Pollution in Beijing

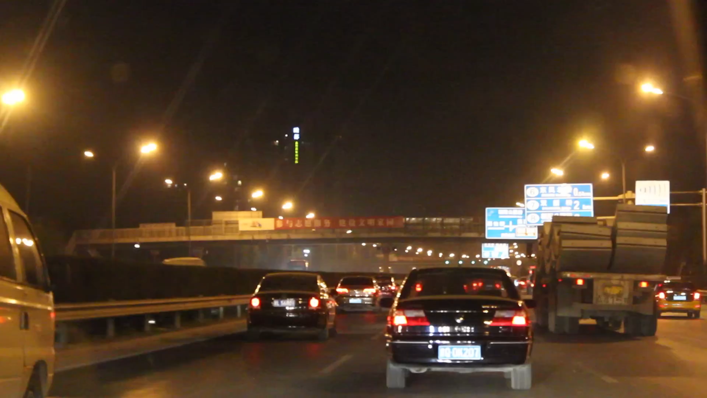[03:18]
Here's a little peek at what the roads in Beijing look like at night. This is a major highway, and it's not rush hour, it's 8pm on a Tuesday night. Wednesday morning brings us to the darker side of Beijing, at 205 in the morning, and making the hazardous mark by 5pm.